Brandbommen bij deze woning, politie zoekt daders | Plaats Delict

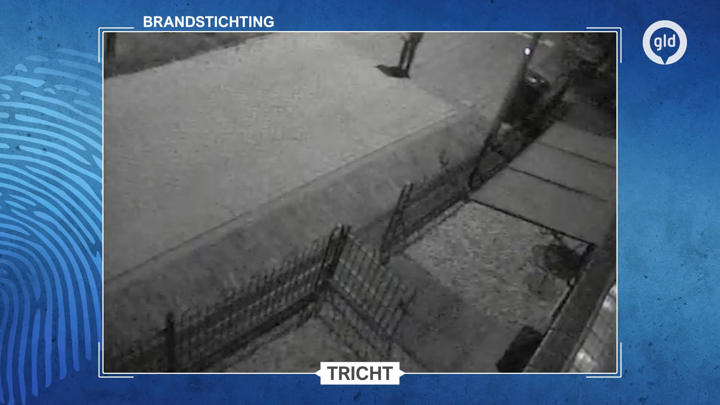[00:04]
Het is 13 juli rond 2 uur s'nachts. We zien deze man de straat inlopen en gelijk richting de deur van de woning gaan. Hij haalt iets uit de plasticzak en steekt het aan. Daarna zien we hem weglopen en zijn actie zelfs filmen.